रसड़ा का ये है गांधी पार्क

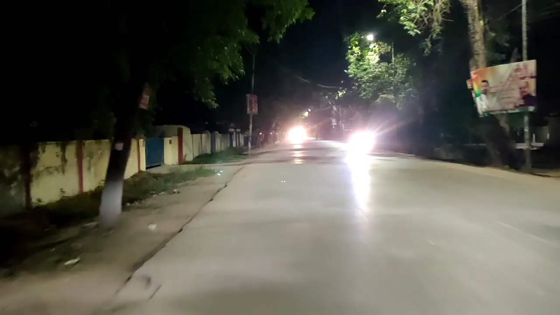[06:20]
तो यहाँ पे कुंवर सिंह चौराहे पे जो है गड्ढा खोदा जा रहा था उसका भी काम लग रहा है ख़त्म हो गया है, थोड़ा बहुत अभी बाकी है। लेकिन अब हम जो है बलिया पहुँच गए हैं, रात के बज रहा है 10।